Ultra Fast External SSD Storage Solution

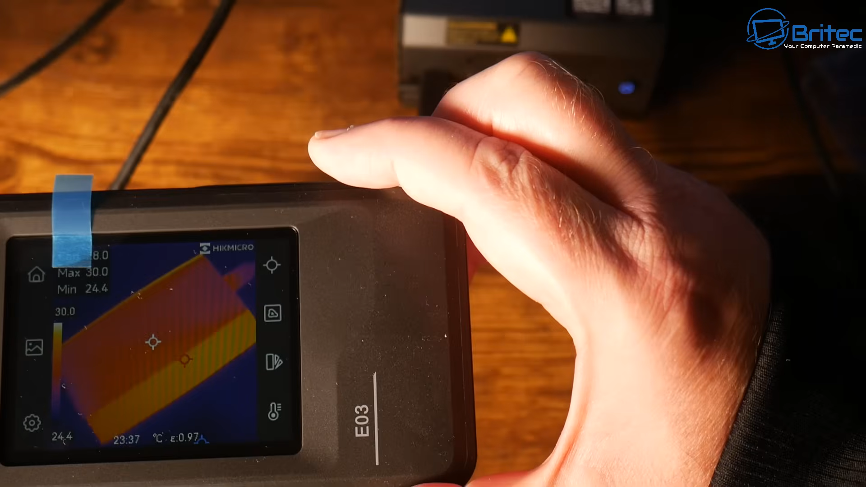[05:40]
On screen: max 30.0°C, min 24.4°C, scale top 30.0°C
or 30 degrees and that is why we're running the test
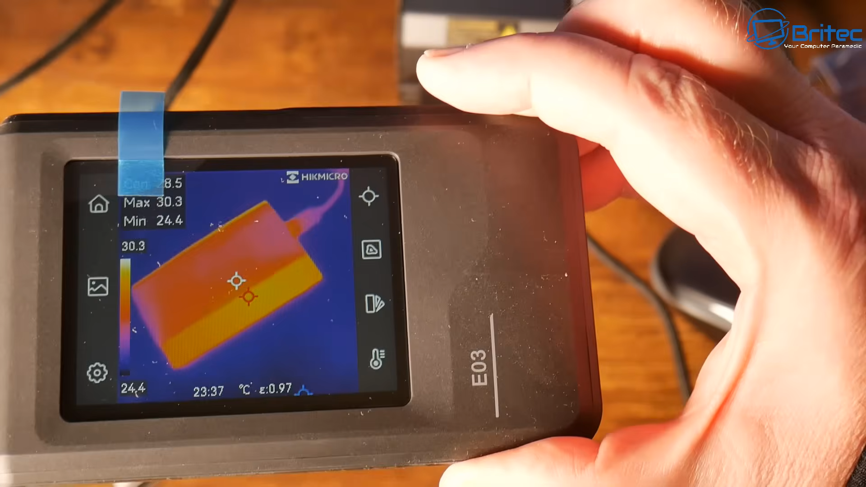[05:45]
the benchmark on it just to see what sort of temps we get now this is great because some of these enclosures i've used in the past get really really hot and this one seems to be keeping nice and cool the read speeds are
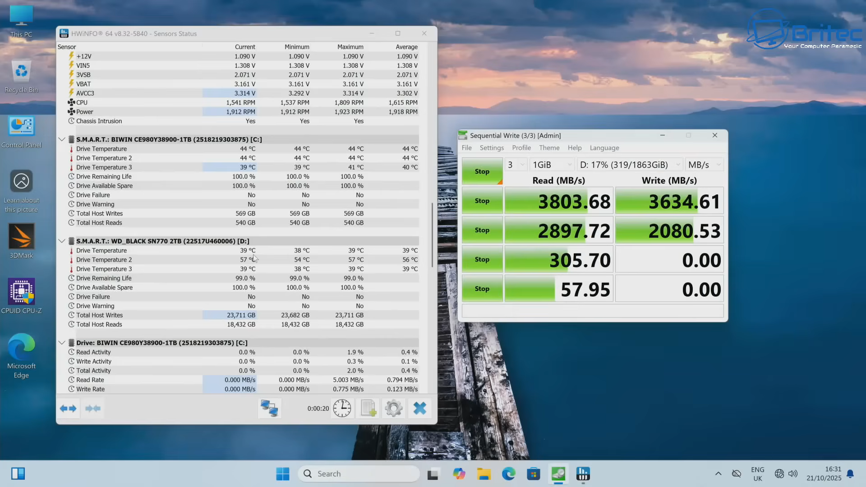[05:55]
3803.68 and the write speeds are
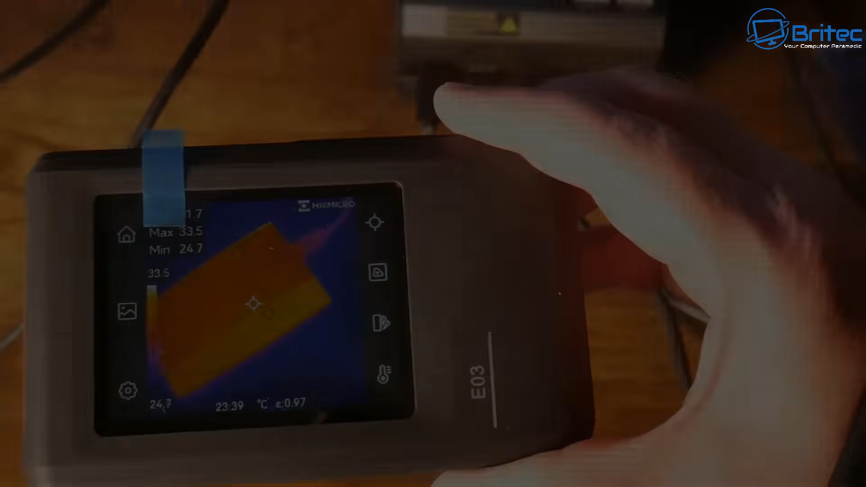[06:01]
3634.61 and the maximum temperature it got to was 33.8
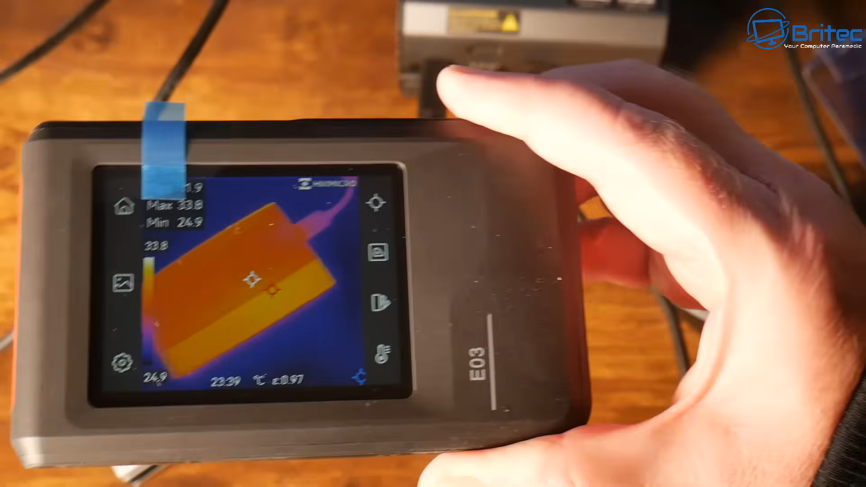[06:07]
there as you can see that's